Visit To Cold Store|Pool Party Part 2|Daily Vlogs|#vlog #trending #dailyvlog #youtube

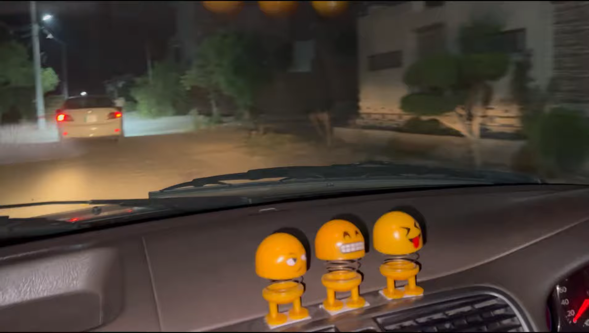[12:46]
अब जी हम लोग निकल रहे हैं यहाँ से मामू के घर जाने के लिए और तकरीबन हमें आधा पौना घंटा लग जाएगा मोटरवे से जाना पड़ेगा हाँ
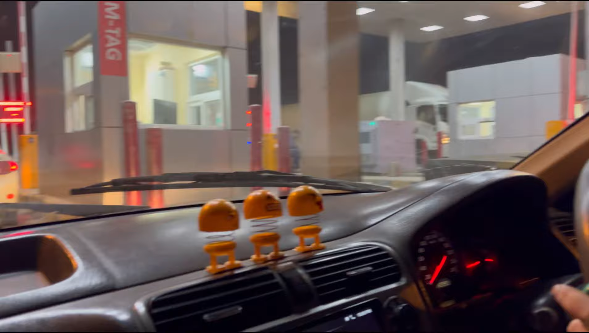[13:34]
तो गोजरा से वापसी ये थ्रू पेंसरा इंटरचेंज मेनपुर इंटरचेंज को कर देंगे दोबारा फैसला बताऊंगा ठीक है
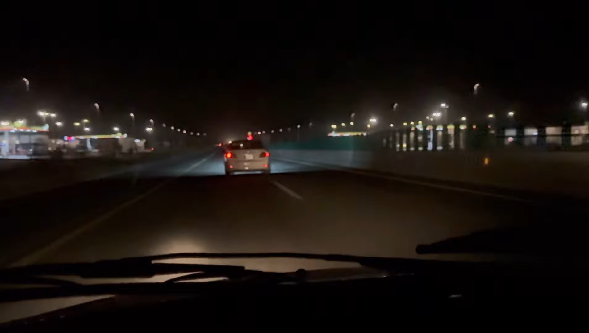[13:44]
मोटरवे का एरिया खूबसूरत बना हुआ है